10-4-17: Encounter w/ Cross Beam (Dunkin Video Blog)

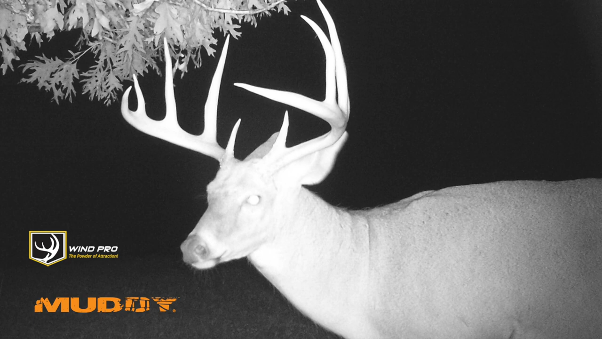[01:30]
And that buck we have a few years of history with. Both are solid whitetails. And both of them, if I was given a shot, I'd take the shot. So we'll sit tight and see what happens. A lot of evening left.